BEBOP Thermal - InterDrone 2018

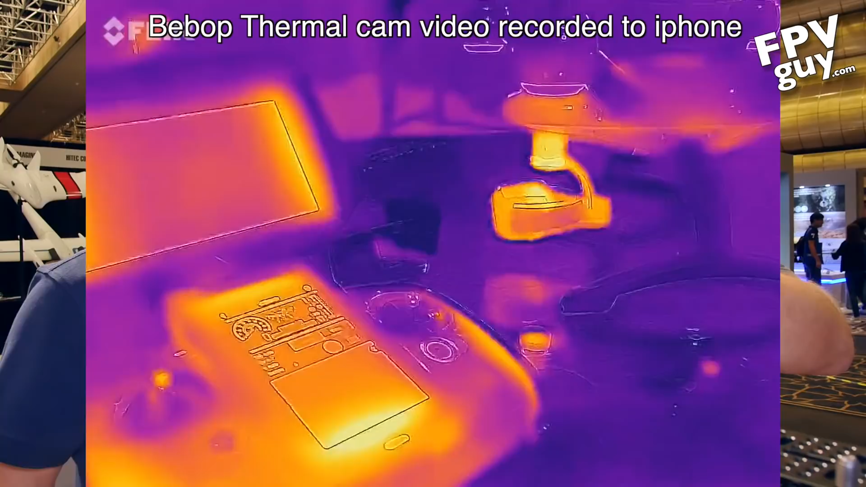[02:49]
What it is is you have like a 60 by 80 pixel thermal sensor in here and it's more than enough to see if there's a heat leak on a wall.
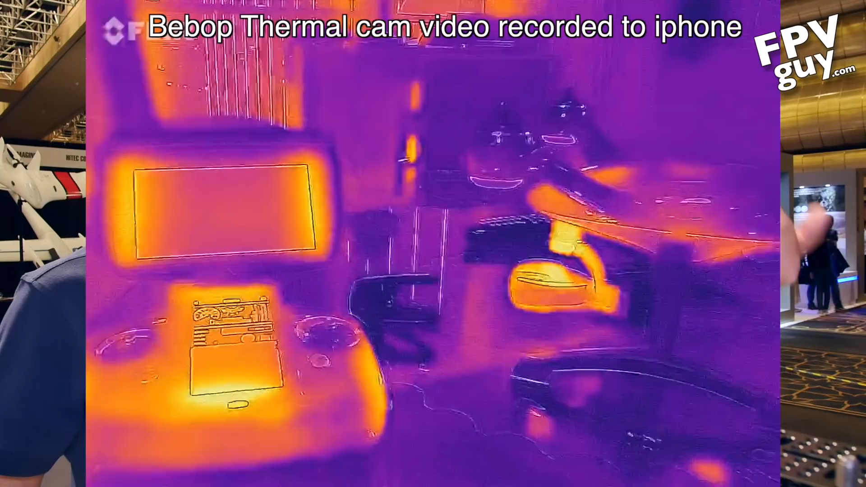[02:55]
Yeah. It's probably not beneficial for search and rescue.
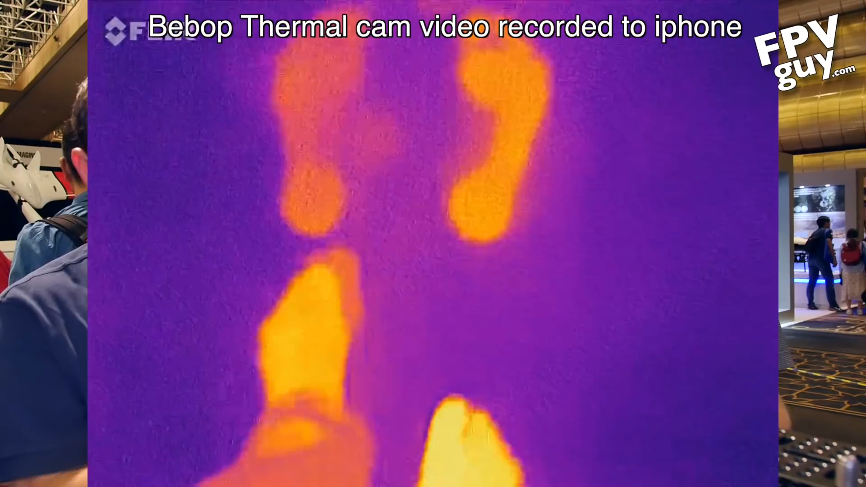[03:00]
Exactly it's for those kind of closer applications where you're flying close to the building you're not going to fly it hundreds and hundreds of meters away.